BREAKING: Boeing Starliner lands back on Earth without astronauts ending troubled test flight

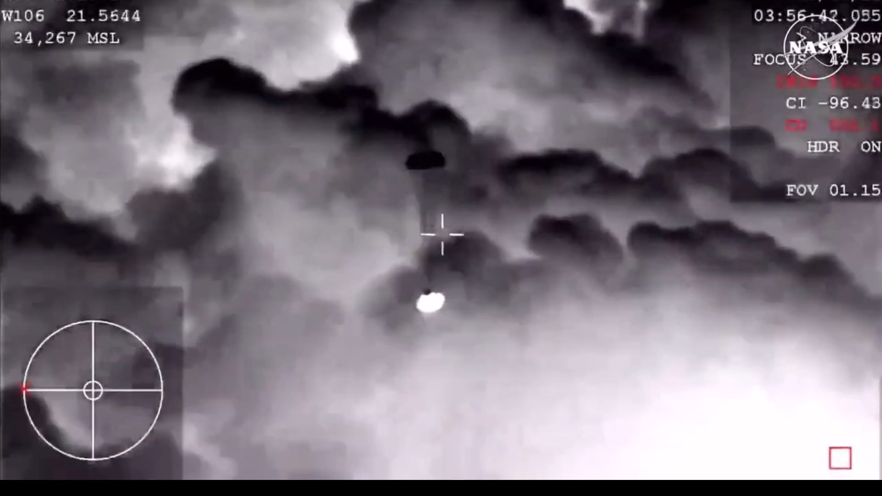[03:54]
vehicle down initially until it gets to a safe speed for the enormous main parachutes to follow.